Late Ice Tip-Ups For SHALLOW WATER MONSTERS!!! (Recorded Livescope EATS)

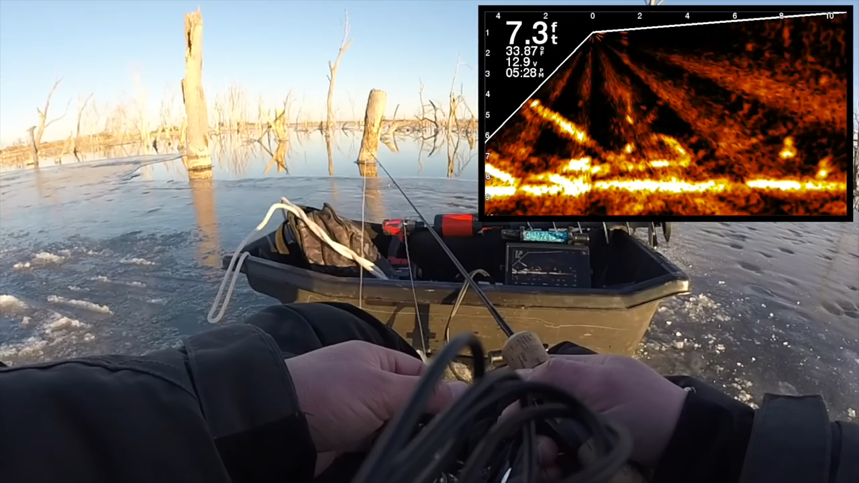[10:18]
On screen: depth 7.3 ft
it is comfortable yikers I think there's another pike looking at my crappie already yep he just he just attacked it
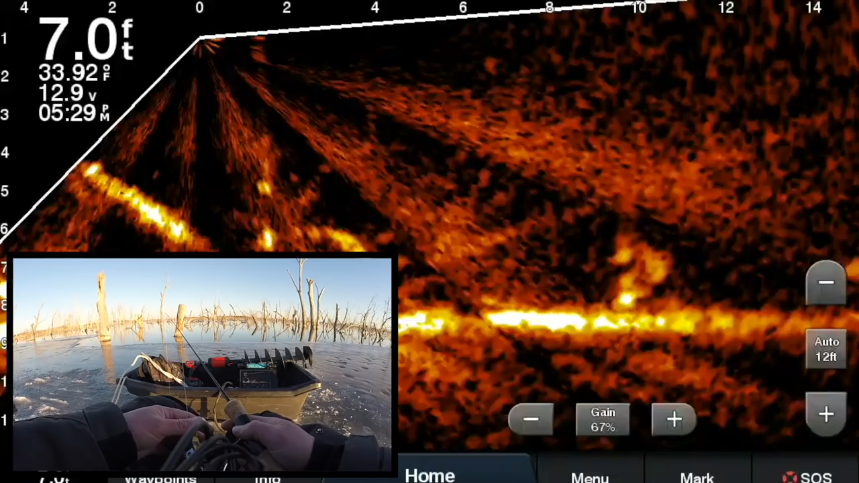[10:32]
On screen: depth 7.0 ft, water 33.92°F
somehow my flag hasn't gone up yet but he just attacked it it's in his mouth and the flag isn't even up he's chewing on it he's got it in his mouth right now that didn't take long he did?
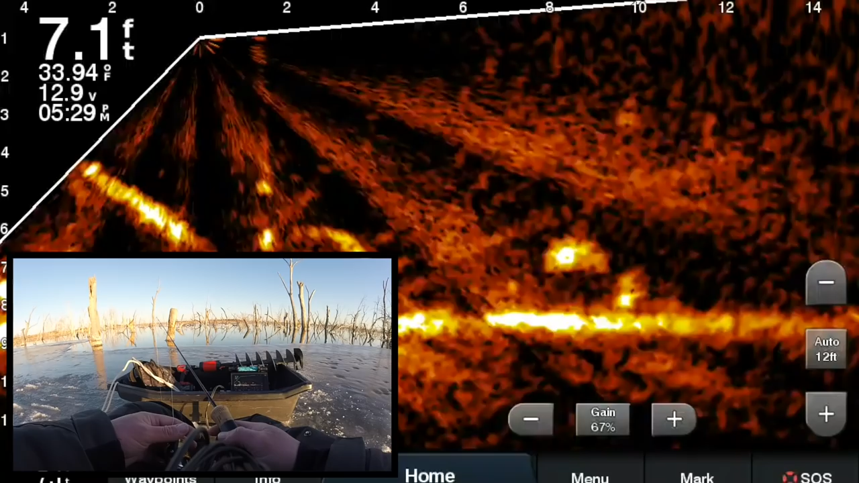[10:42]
On screen: depth 7.1 ft, water 33.94°F
uh
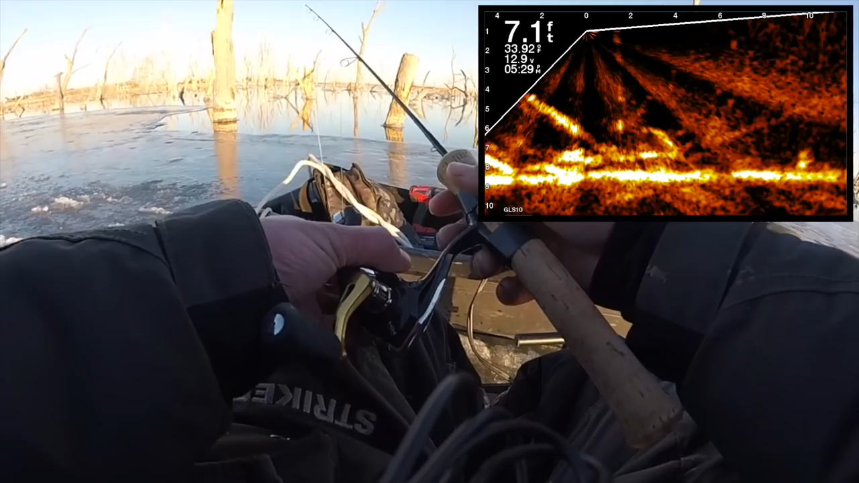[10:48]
On screen: depth 7.1 ft
I mean he he looks big in this shallow water but I'm not sure if he is there he goes
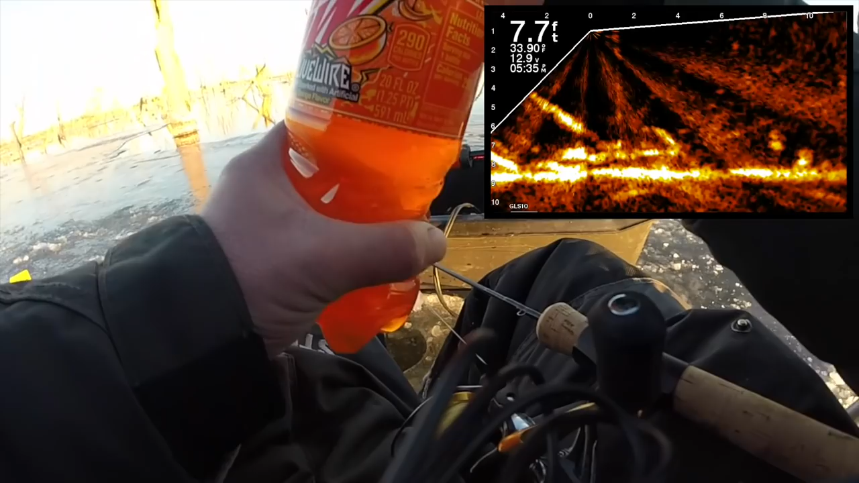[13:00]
On screen: depth 7.7 ft
hopefully we can make it happen please baby jeez and stuff got one coming towards my tip up again I don't know if he's gonna get close enough but it looks big
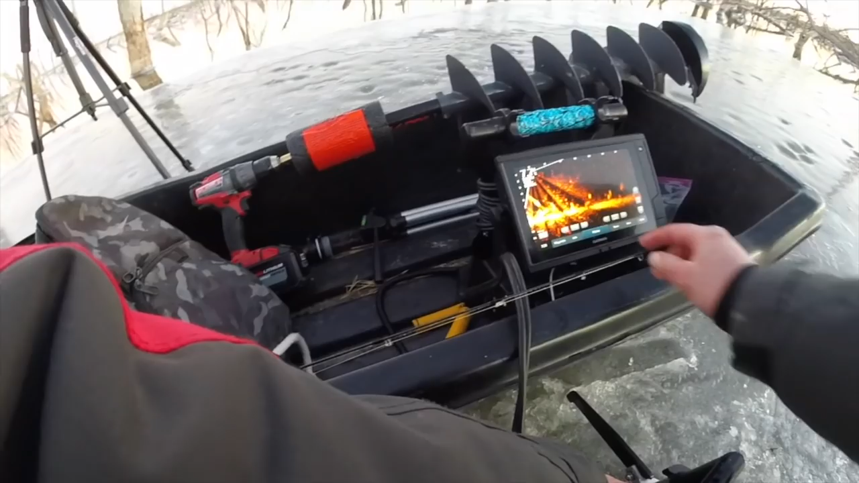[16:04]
he might eat it see him keep coming bud keep coming keep coming come on helm come on
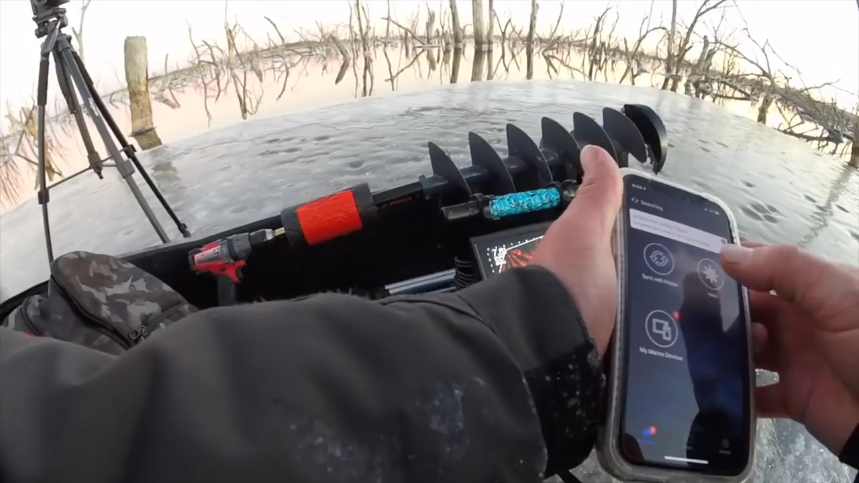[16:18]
helm he's just sitting on the other side of that little bush he's gonna eat it I think
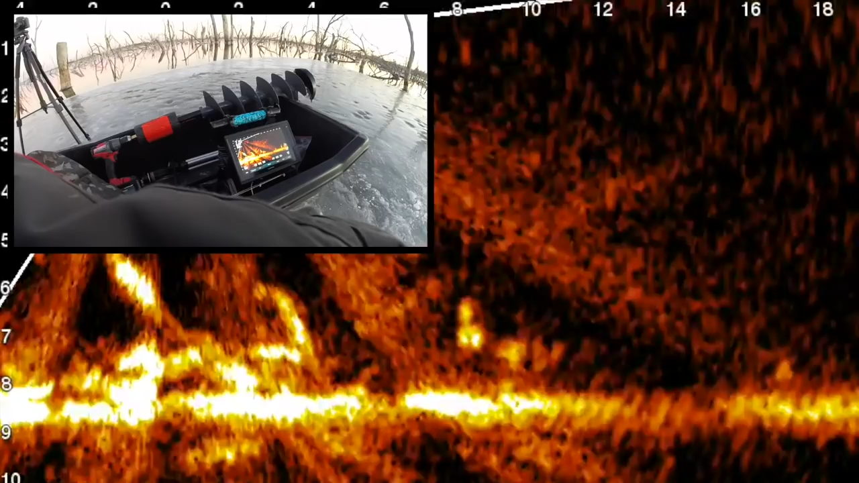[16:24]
he's nosing up to it you wanna do the honors if he eats it nope oh f*** Jimmy nope there's another one right below me in the tree there's two there's one right below me and there's one on my crappie
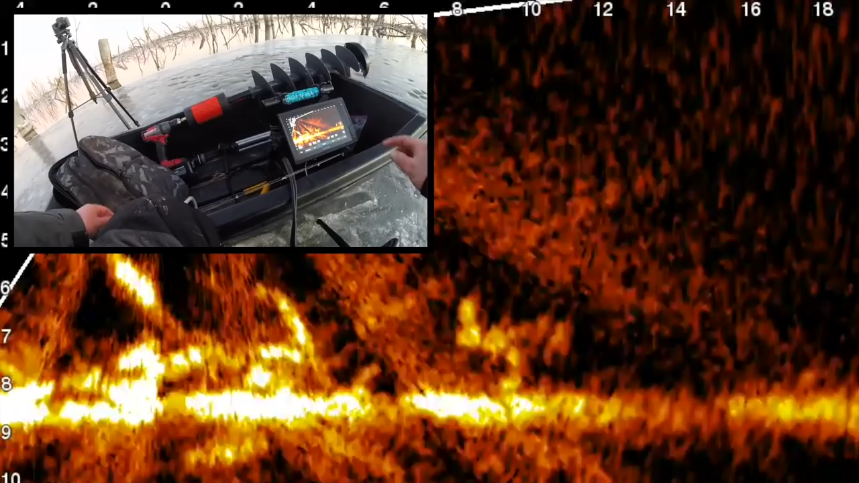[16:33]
I'm not even in that camera I haven't even seen a pipe over there yeah I don't know man this corner he's he's nosing right up to it well the channel's right there
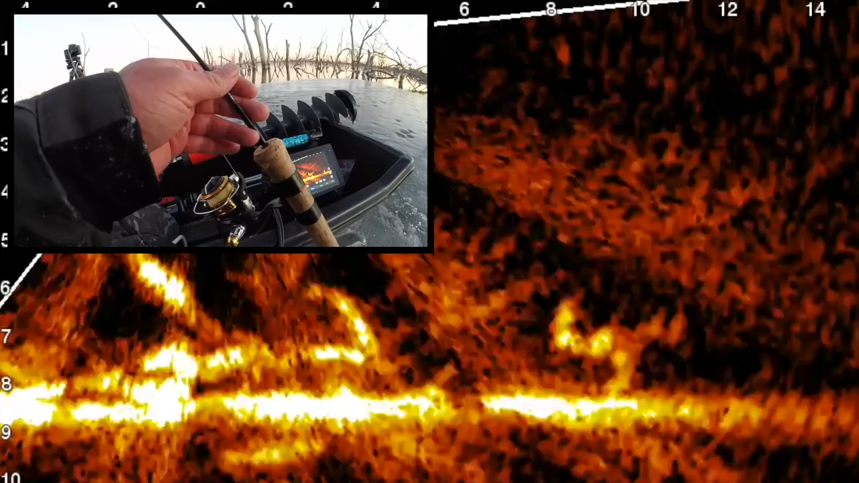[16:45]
yeah 10 yards two of them on it right now one below and one on the side
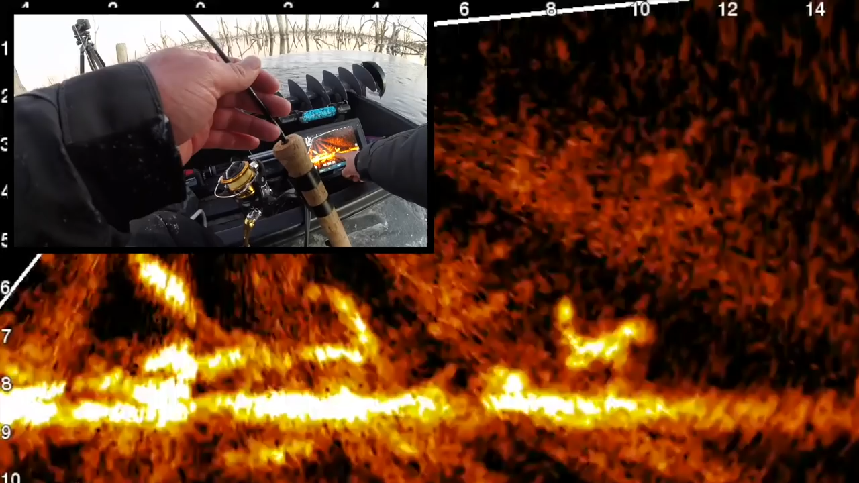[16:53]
they'll start fighting over it someone's gonna eat it competition if neither of them eat it I'd be shocked
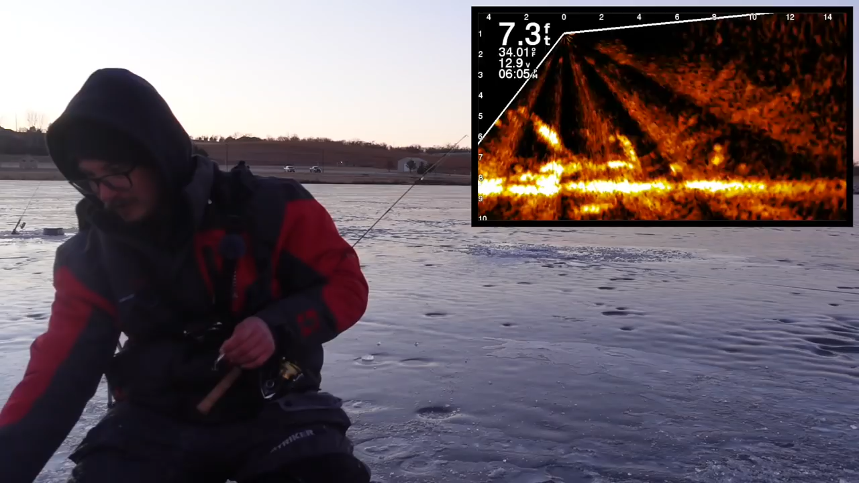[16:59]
On screen: depth 7.3 ft, water 34.01°F
is your big camera still uploading yeah it is I'm not I know I should point it at something besides nothing they're right on it I better check this crappie quick because there's something about it they didn't like
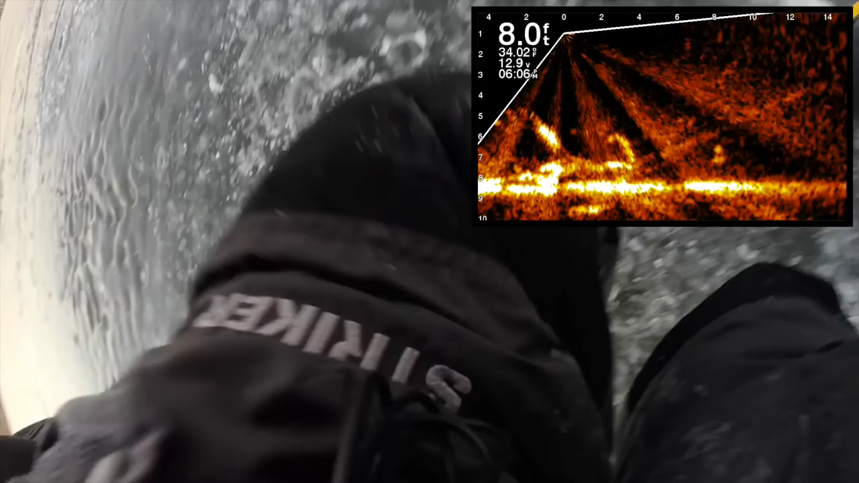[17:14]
looks decent enough for a pike to me
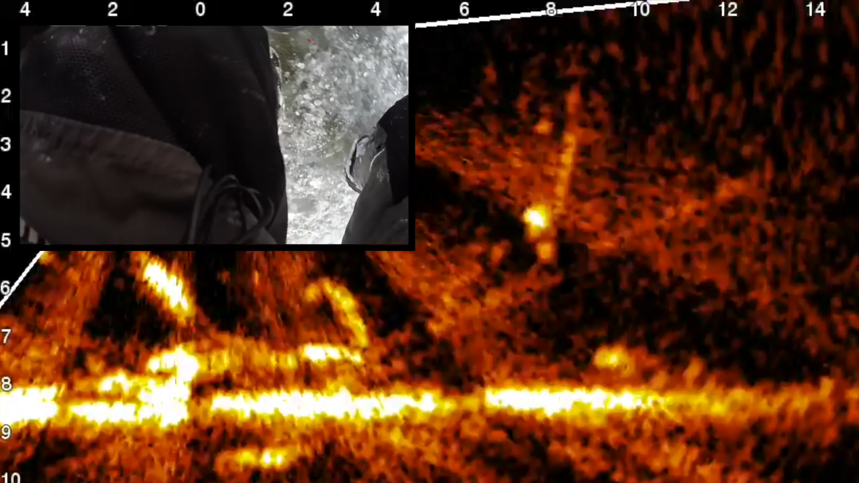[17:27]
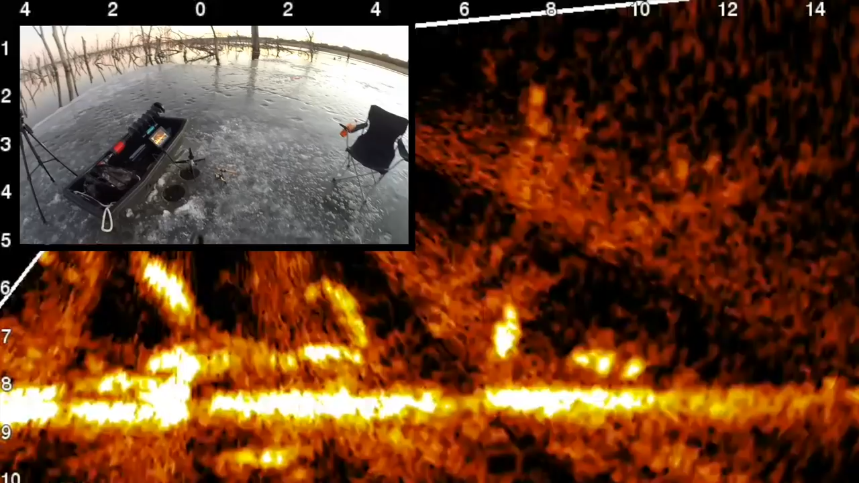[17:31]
oh I literally dropped it right in his face did you?
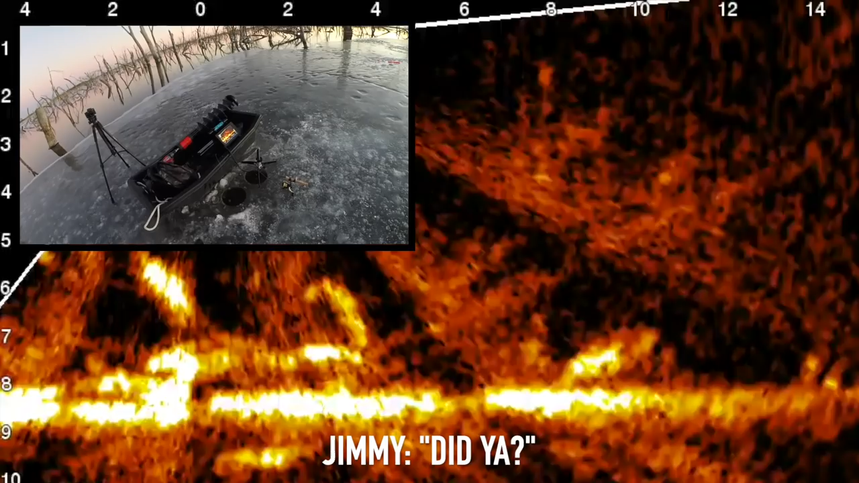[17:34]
yes he's looking right at it
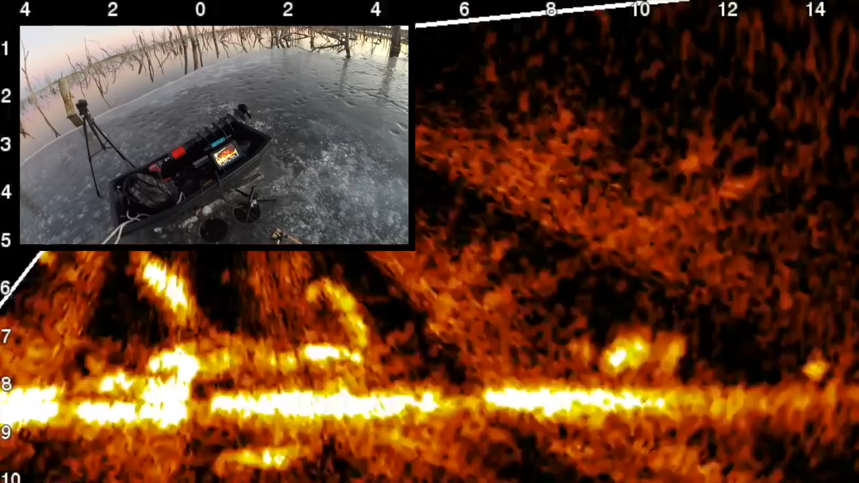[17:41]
hopefully yep he ate it he ate it
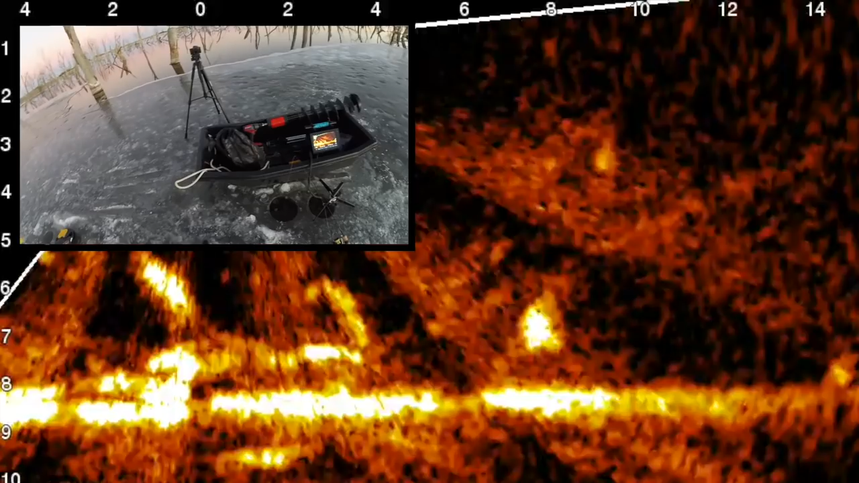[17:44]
he ate it or he missed it I don't know what happened but something happened I think he ate it